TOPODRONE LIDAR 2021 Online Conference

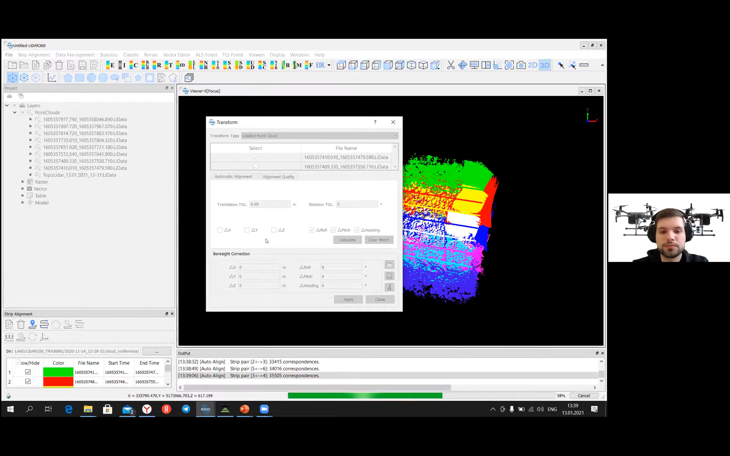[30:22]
Or do we need to calibrate LiDAR during the flight? What you need is to make some special flight preparation, just to create roads with infinity sign, just to calibrate equipment, just to calibrate time you inside of LiDAR. And it's very simple. And with using of UGCS, you can do it in automatic mode. And after 1 month, we will create online seminar together with UGCS, how to prepare flight missions. And after that, we will
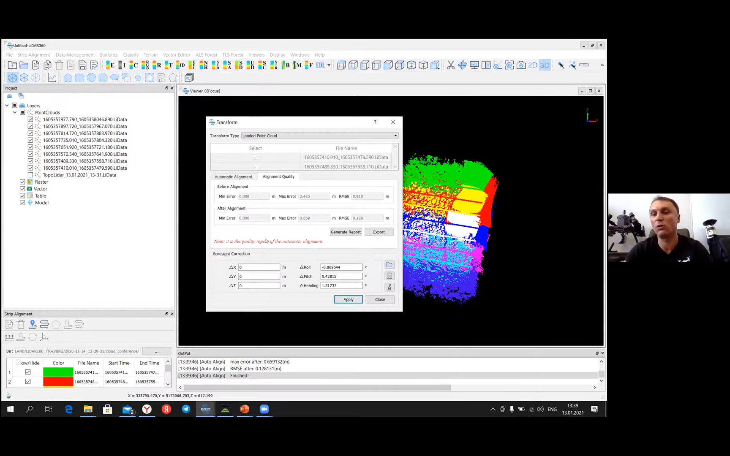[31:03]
create some online seminars how to use the LiDAR data to vectorize power lines, for example, how to vectorize roads. So we will make some different online events to show you all examples. And now we just we already made the strip alignment. We calculated angles, which is very important for LiDAR. It's angles, roll, it's a difference in roll pitch and heading angles from IMU and from LiDAR axis.
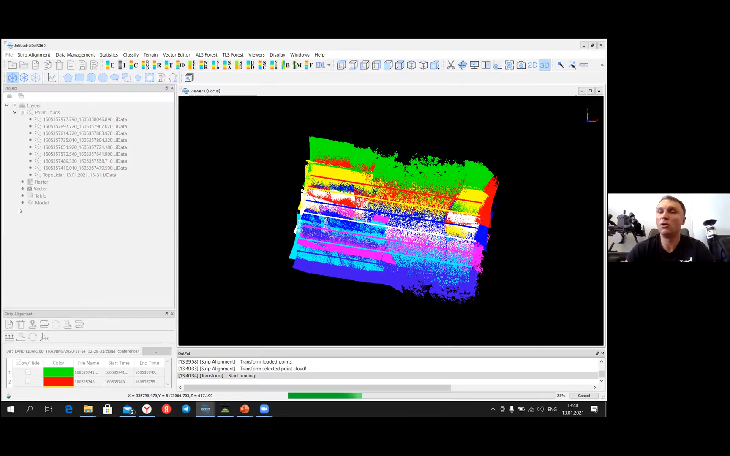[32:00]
And now we get georeferenced point cloud, which has accuracy between 3 and 4 centimeters. And I will show you. I would like to show you real accuracy. This one, it's a point clouds which is already merged together and which is already colorized from images. It will take more 15 minutes.
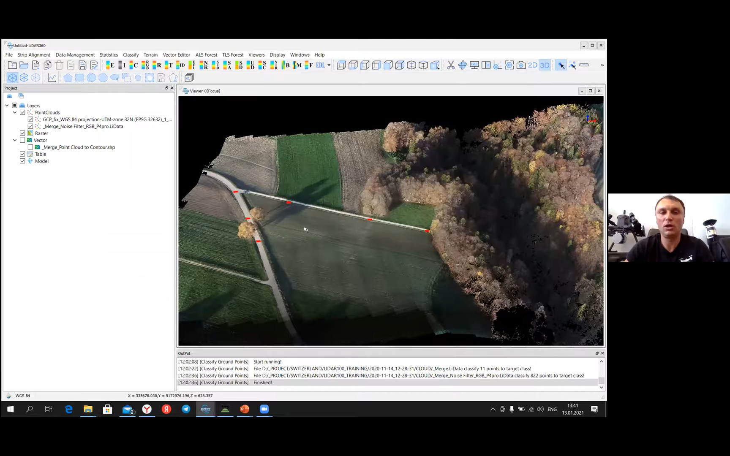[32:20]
I don't like to spend with your time, but this one, it's a point cloud.
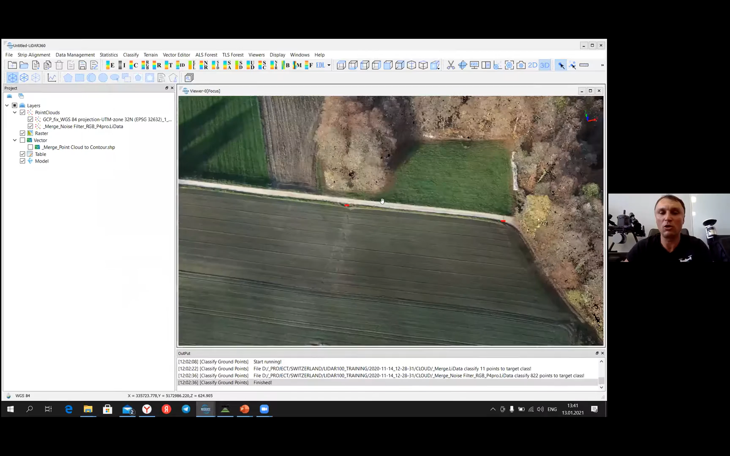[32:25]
This one, it's ground checkpoints, which was measured together with our user, and he can prove for the accuracy with what we made together.
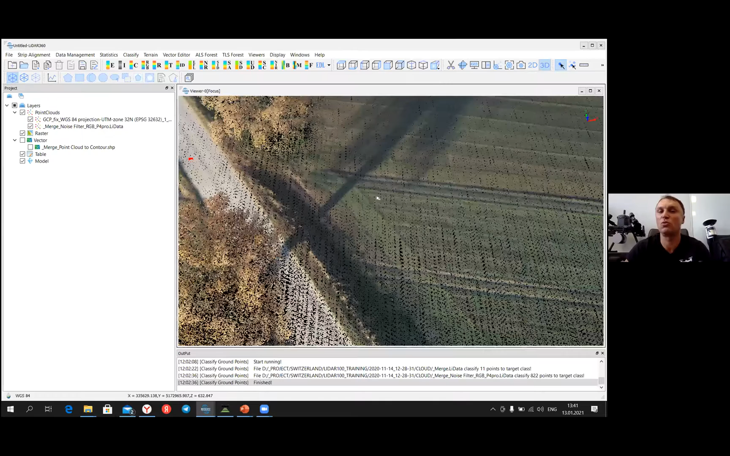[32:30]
And if I show you the location of
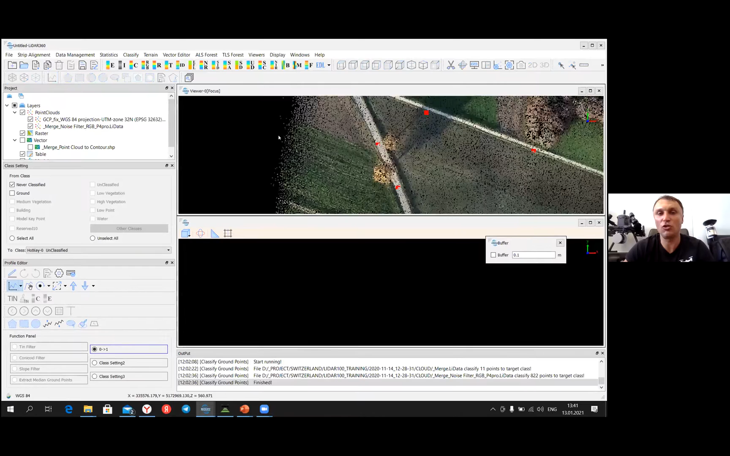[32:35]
ground control points, you can see that it is all ground control points is situated exactly on the terrain level. And all points are situated at the same with the same accuracy.
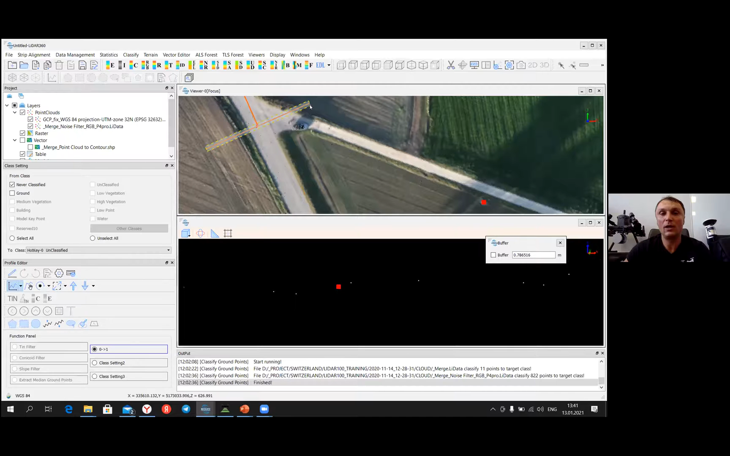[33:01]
And the same accuracy can be achieved in a terrain in forest area. For example, in a project which I show you before, in for road construction survey in a forest, our client measure checkpoints with a GNSS receiver after all leaves was disappeared in October. And he measured everything, and he achieved, and he proved accuracy. And accuracy in the forest of automatically created terrain was approximately 10 centimeters.
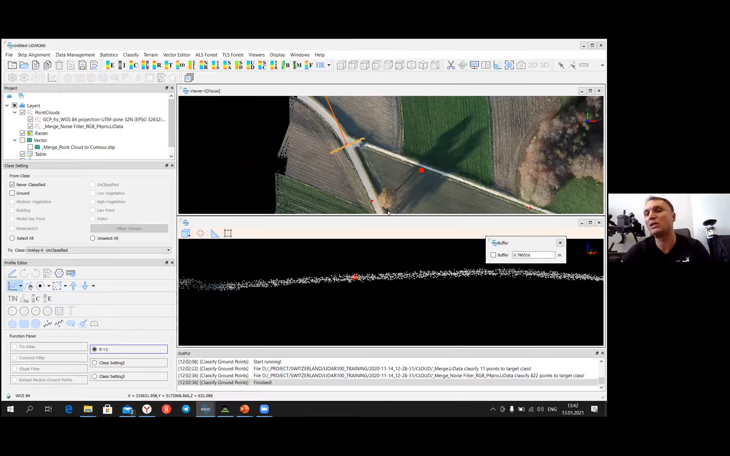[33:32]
So we just make automatic classification, and we achieve accuracy in altitude in the forest area within 10 centimeters. There was no any more error.
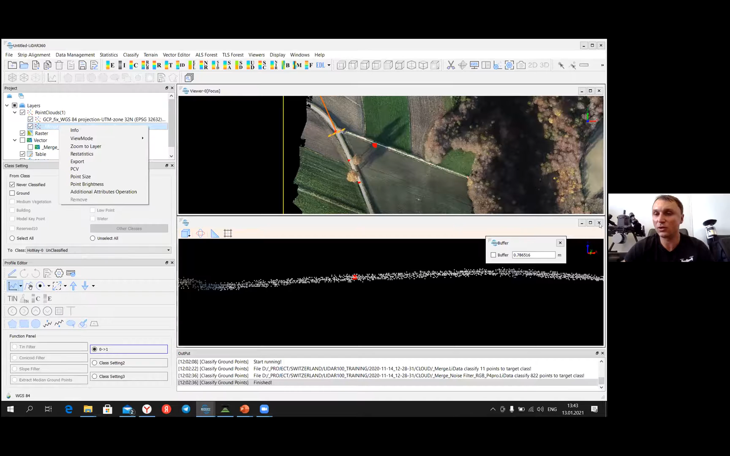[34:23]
if I show you classified terrain, it will be very excited, especially in this forest area.
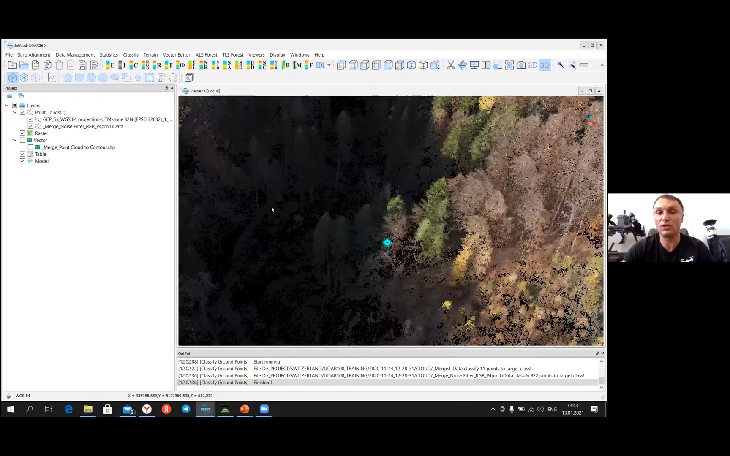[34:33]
As you can see, there is a very high slope here, and there are trees inside,
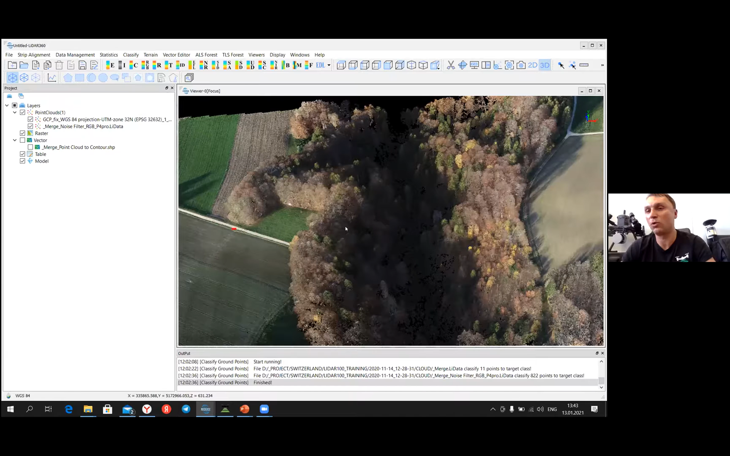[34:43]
if I try to measure some ground control points with GNSS receiver, but it was not possible because I couldn't achieve fixed solution. And with the LiDAR, you can easily classify, and you can easily remove forest.
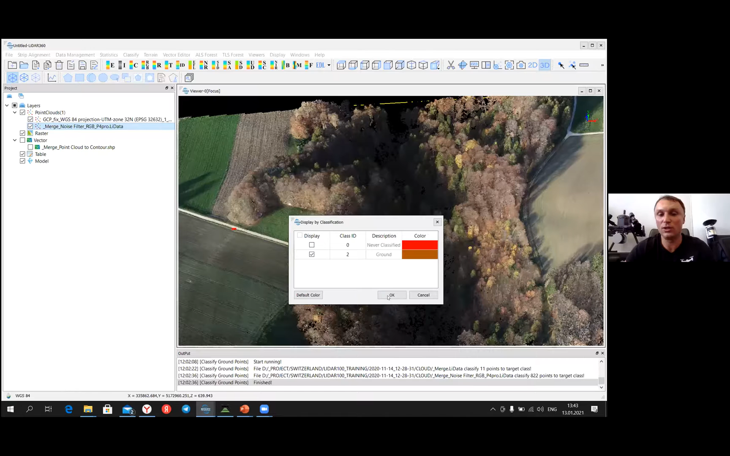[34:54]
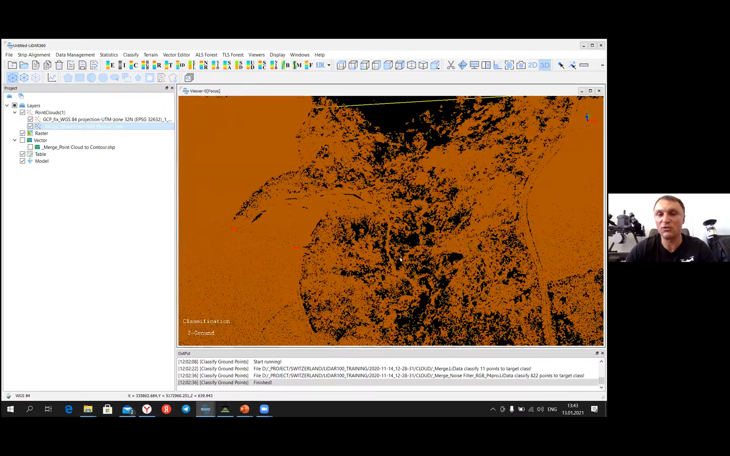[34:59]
And this one, it's a classified point cloud. You can create contour lines within few minutes.
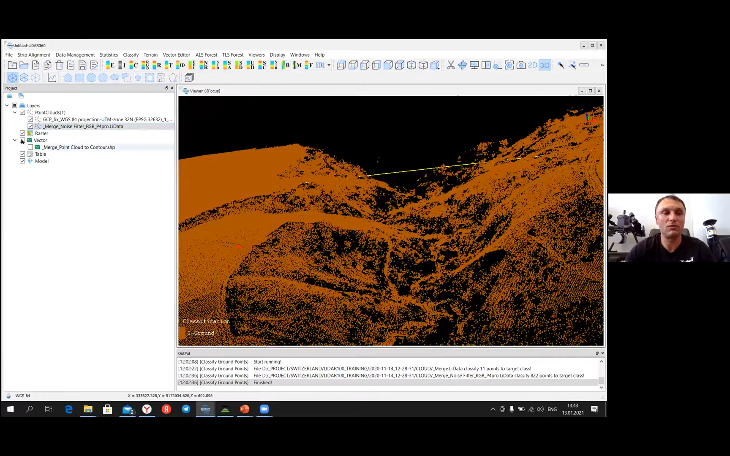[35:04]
And this one, it's an example of contour lines, which was automatically created with a point from classified point cloud.
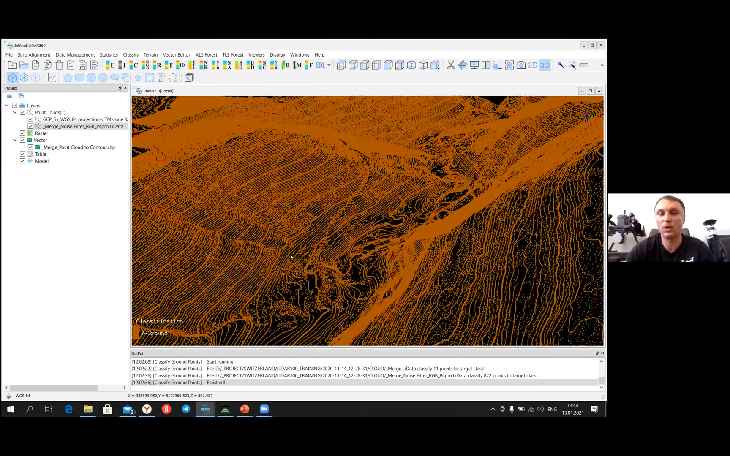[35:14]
So right now I show you the whole workflow of data processing with the LiDAR. And as you can see, it takes 20 minutes to process all data set.